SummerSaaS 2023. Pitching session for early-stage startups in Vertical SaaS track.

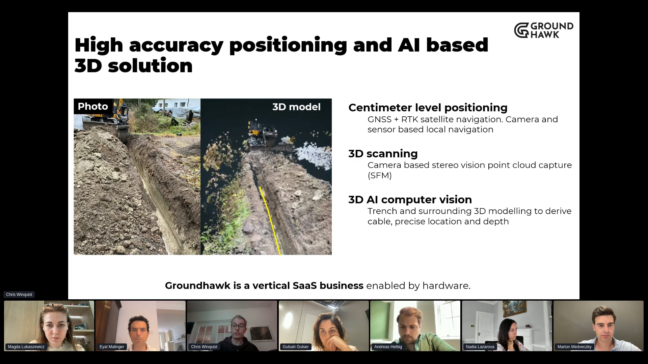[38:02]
automating the processing of the 3D point clouds with AI. The solution consists of not only a device on site,